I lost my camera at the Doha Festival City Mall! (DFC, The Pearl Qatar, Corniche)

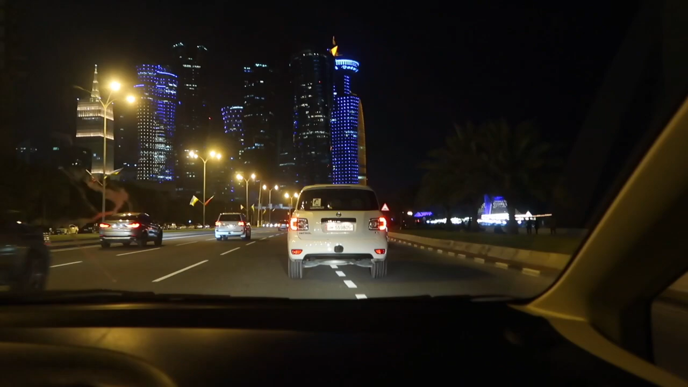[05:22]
I think malapit na. Ang ganda-anda talaga ng mga building, grabe.